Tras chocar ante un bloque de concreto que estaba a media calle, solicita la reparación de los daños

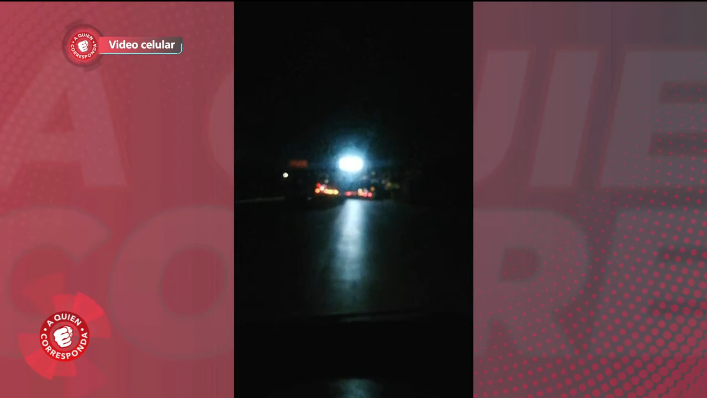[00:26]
Como es el letrero luminoso, es realmente deslumbrante e impide la correcta visión del camino.